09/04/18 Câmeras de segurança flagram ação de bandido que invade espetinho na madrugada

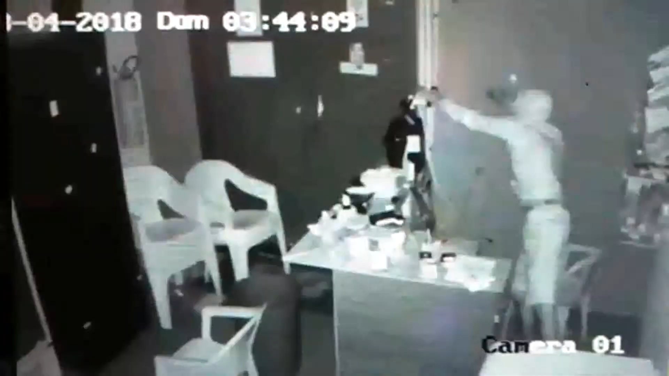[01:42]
Que fica aqui desse outro lado tirou, abriu a gaveta do caixa e pegou então as moedas que estavam aí, porque o proprietário é prevenido, né? Ele tira o dinheiro da movimentação aí do dia, né? E guarda, né? Ou deposita, mas algumas moedas ainda estavam ali no caixa A polícia militar foi acionada,
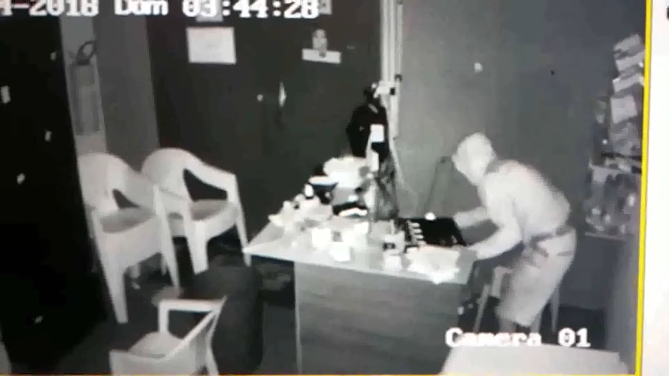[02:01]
veio aqui no local, né? Teve acesso também às imagens das câmeras de segurança e agora faz buscas para
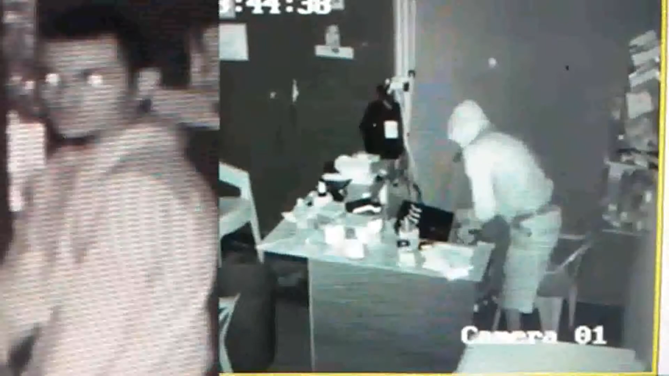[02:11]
tentar localizar esse bandido A ação dele foi muito rápida, porque assim que ele teve acesso ao interior aqui do espetinho o alarme disparou, que foi o que acabou inibindo aí a ação dele Depois que o alarme disparou,